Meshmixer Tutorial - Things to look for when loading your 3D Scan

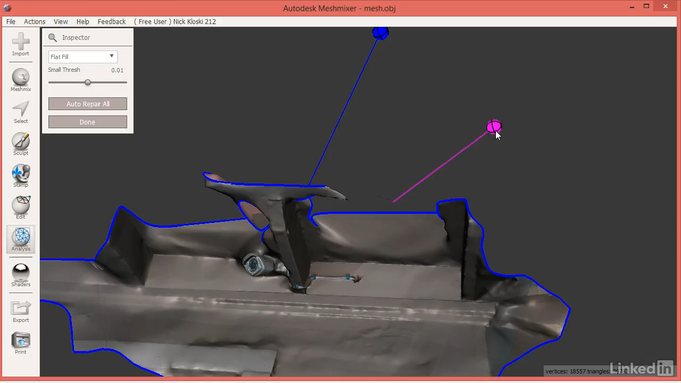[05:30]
and if you click on these kind of pink ones, the object will just disappear. Great, disappeared, little floating guy disappeared.